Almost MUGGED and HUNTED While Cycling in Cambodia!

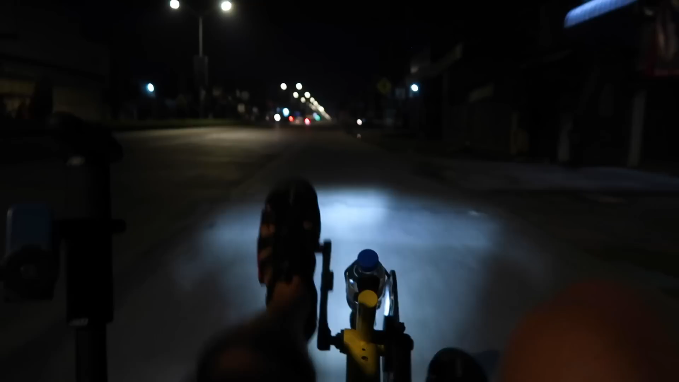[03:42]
I think these main roads I'm on now are much better.